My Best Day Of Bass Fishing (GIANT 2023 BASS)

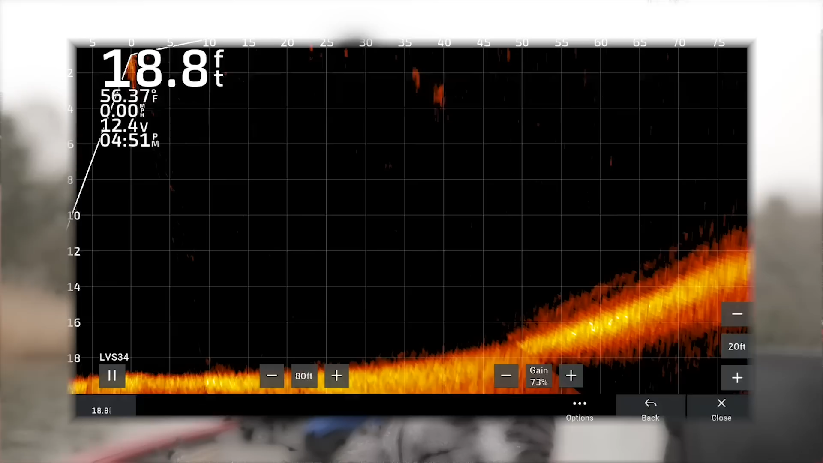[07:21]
On screen: depth 18.8 ft, water 56.37°F
I'm trying to record the screen right now so you guys can see these fish throw themselves at the bait and not get hooked. It's wild. Like we're slowly figuring out, and the big glide might be the move, but Grady moved a couple of fish and I followed it up with a jerk bait, and that was that little guy. So look at that little asshole.
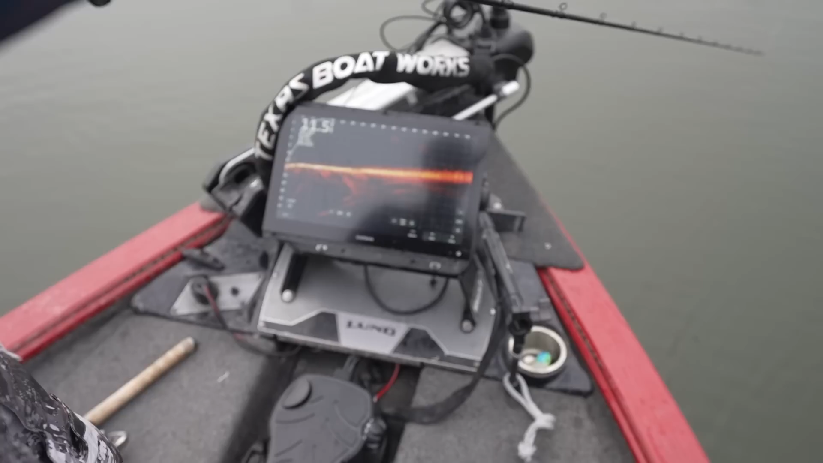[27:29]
Oh, that's a nice one. That's a big fish for sure. That one, dude, that one trucked it.